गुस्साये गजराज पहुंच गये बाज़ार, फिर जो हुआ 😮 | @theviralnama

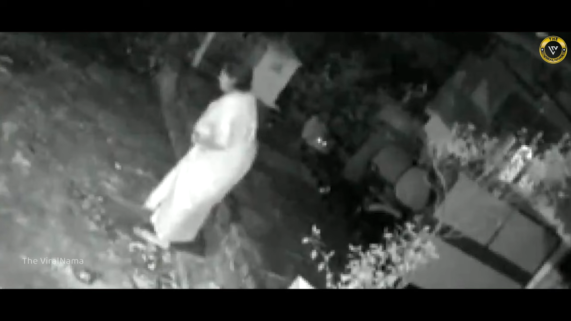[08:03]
इसी तरह मुंबाई के गोरे गाउं में जंगली इलाके में बने इस घर के बराम्रे में यह बुजर्ग महिला बैठती नजर आ रही है यह महिला इस बाद से ना मालूम थी कि वहाँ एक खुखा तेंद्वा उन पर घात लगाए बैठा था अब
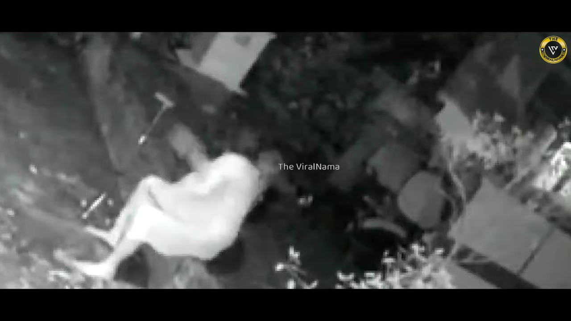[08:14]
जैसे ही महिला बैठ कर थोड़ा रिलाक्स करती है वैसे ही तेंद्वा उन पर अटैक बोल देता है लेकिन इस बुजर्ग
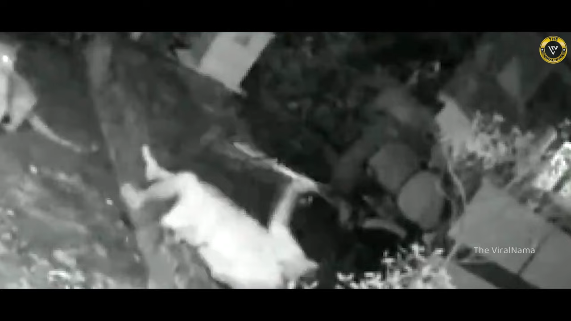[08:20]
महिला की हिम्मत का जवाब नहीं जो उस तेंद्वे पर छड़ी से दना दन पलटवा करने लगती है इसके बाद तेंद्वा वहां से भाग घड़ा होता है और शोर सुनकर घर वाले बाहर आ जाते हैं